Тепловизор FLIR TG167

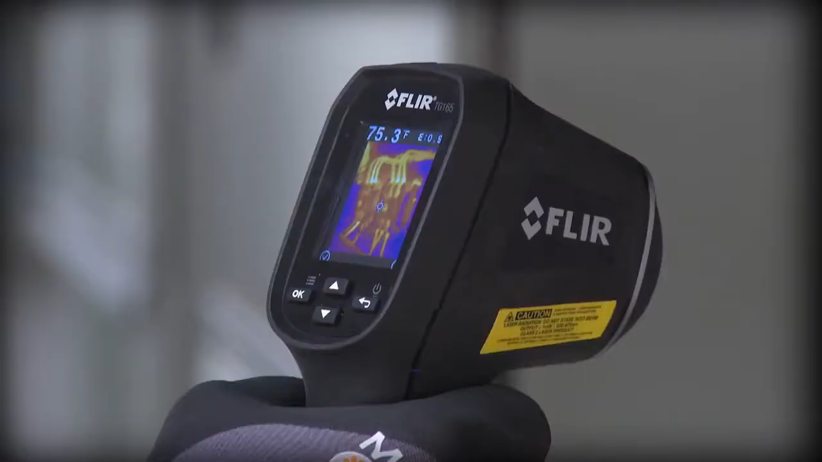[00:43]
On screen: spot 75.3°F
and lets you save images and temperatures to document evidence.
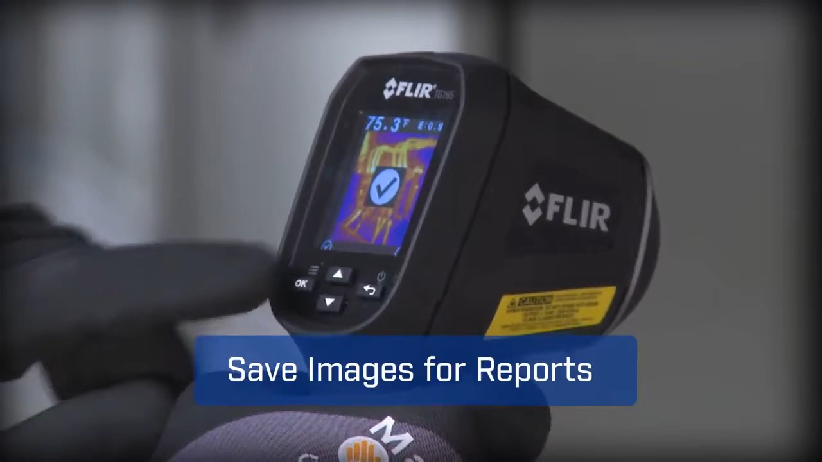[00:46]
On screen: spot 75.3°F
With a tool this easy, you'll get more done.